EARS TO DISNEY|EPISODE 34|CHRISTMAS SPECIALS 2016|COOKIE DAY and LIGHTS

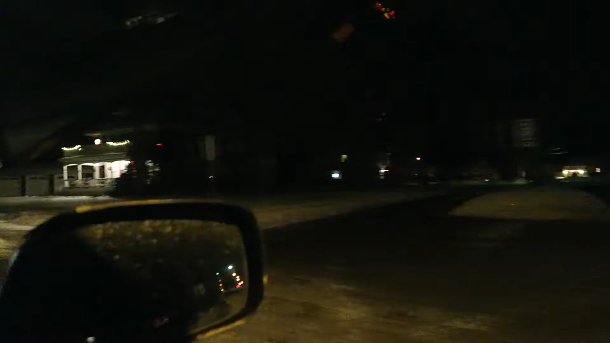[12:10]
Some nice ones, but wait until you see this house that is coming up. They every year just go insane. Like you can already see all the lights. Every year, insanity. I'm pretty sure that they have every single little
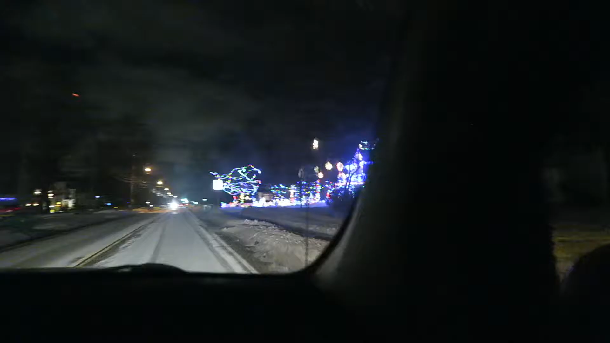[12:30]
tinsel figure that you can possibly put on your lawn out. Because, yeah.
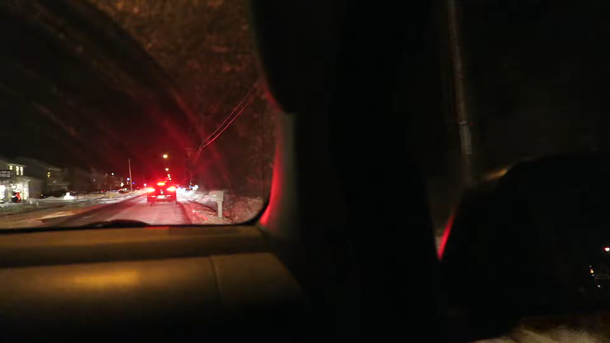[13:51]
Where is it? Oh my gosh. There's a lineup to see it. Merry Christmas. We hope all of your holiday wishes come true. The next show will begin shortly. Of course. There's one of those houses with the lights on it. That's true. But at least they have like some other lights, they though.